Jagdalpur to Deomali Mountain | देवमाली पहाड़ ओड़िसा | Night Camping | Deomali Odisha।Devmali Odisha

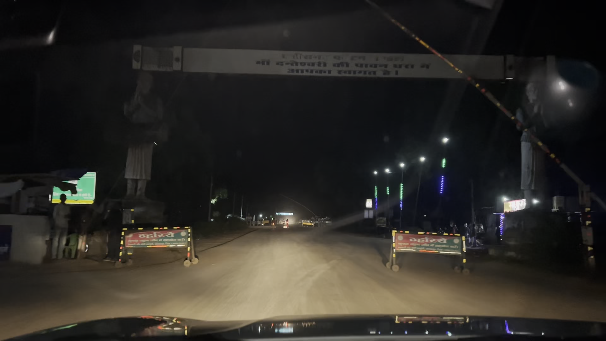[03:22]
करने वाले हैं च्छितिजर बॉडर को और इसके बाद हम एंट्री लेंगे ओडिसा में और यहां से द जो माली के लिए
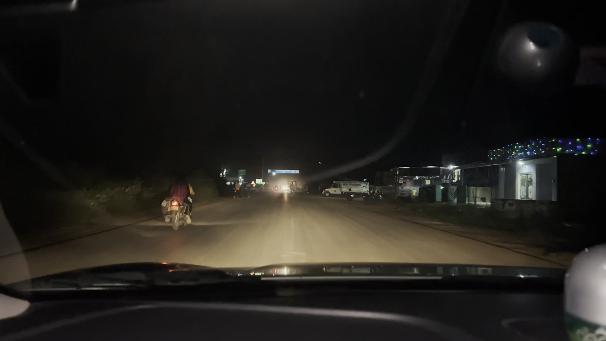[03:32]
अपना राज्य छोड़ चुके हैं और बड़ोसी राज्य में एंटर करने वाले हैं यह उसका चेख पोश्ट है तो
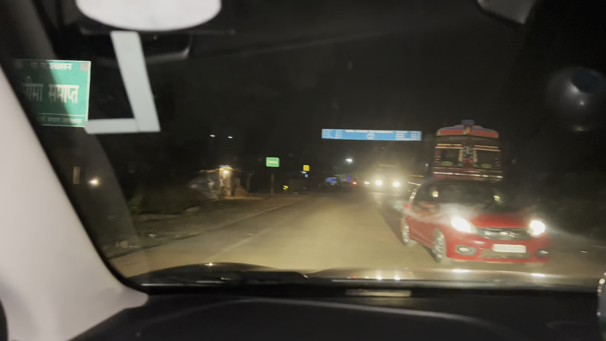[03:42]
आप यहां देख सकते हैं वेल्कम टू पूरी साथ
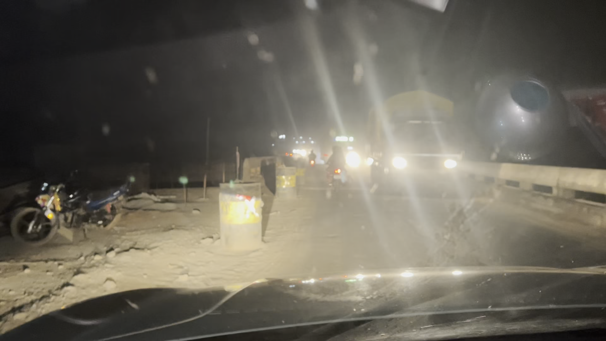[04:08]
अलमुष थोड़ा सा खराब है तो
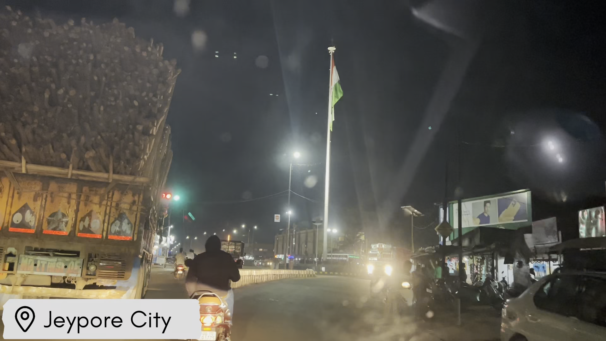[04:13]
यह में जॉक है जैपूर सिटी का
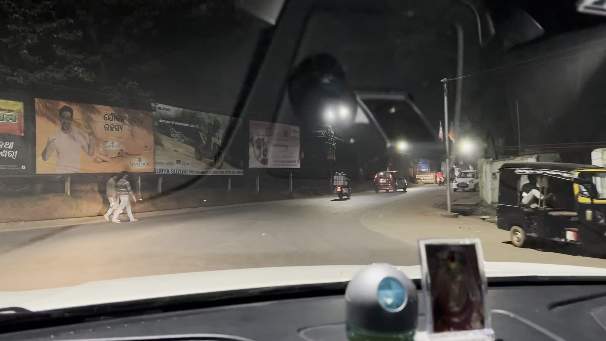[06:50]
नवरंपूर वाला रास्ता था हुआ है कि अग्या पार करने के बाद अभी हम
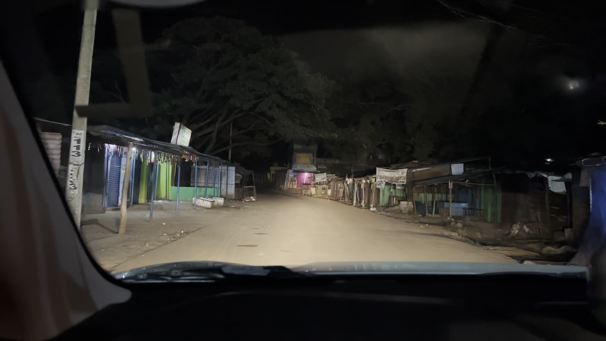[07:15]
है जो पूरा अब पहाड़ों तक हमको लेके जा� अगरा है फेमस माउंटेन देव माली तक है
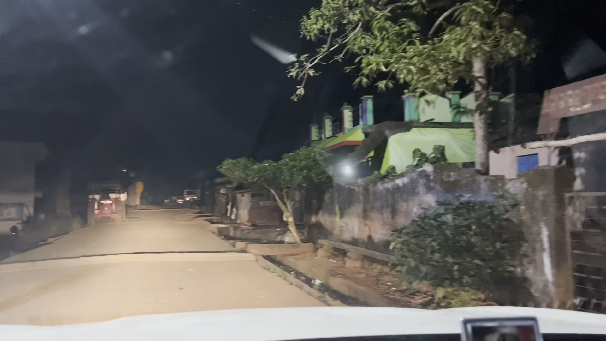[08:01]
प्रिणम सुनसान ऐसा लग रहा है
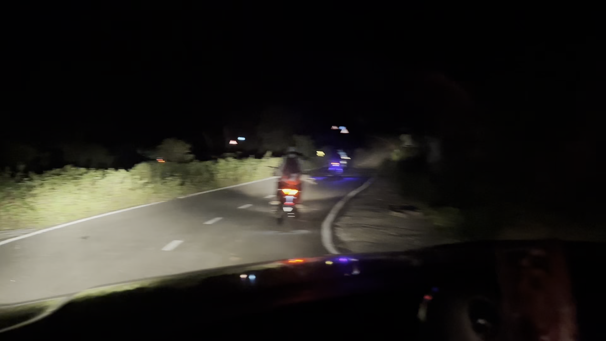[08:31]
इलो सब जग्डलकुर वाले हैं तो इन लोगी रास्ता भटक गए थे तो वापस अभी आ रहे
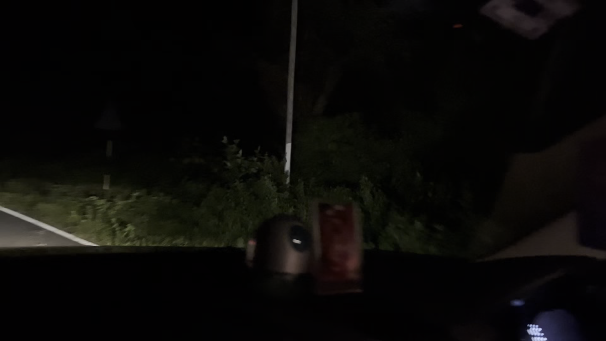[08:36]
हम जैसा कि मैंने आपको भी बताया कि हम थोड़ा सा रास्ता भटक गए थे जहां से हमको देव माली के